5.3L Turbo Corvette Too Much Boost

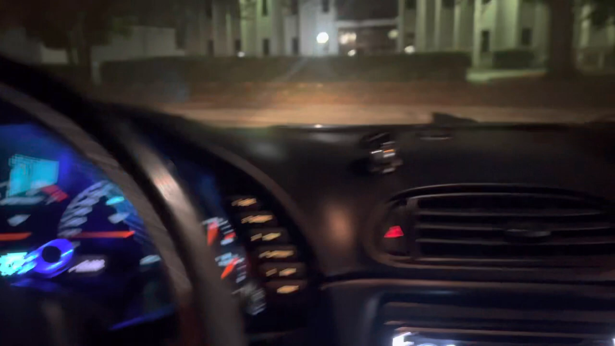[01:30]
We got this big ol' turbo Fuck yeah
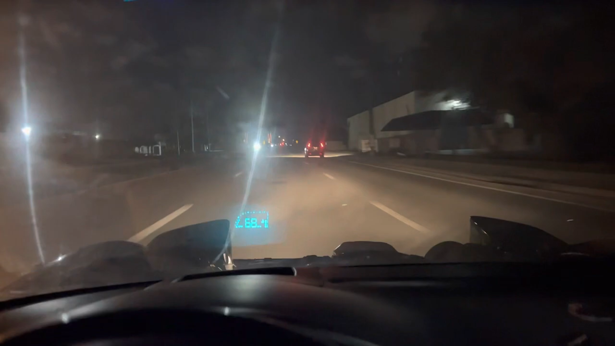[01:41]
It's not too bad Get it Not over the tracks Not over the tracks Alright, alright Almost done Almost done Man I'm sorry I never got to put the turbo on my car Oh well
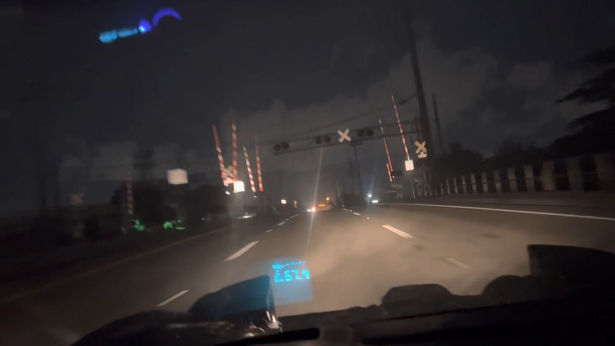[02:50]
Oh, we're in reduced power Low oil pressure Uh oh Time to get it back to the shop Time to
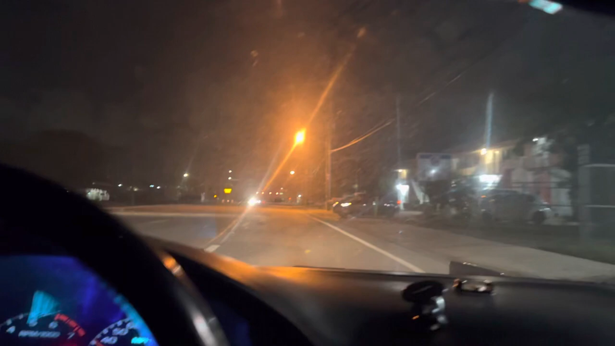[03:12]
get it back to the shop Whoops Sharp turn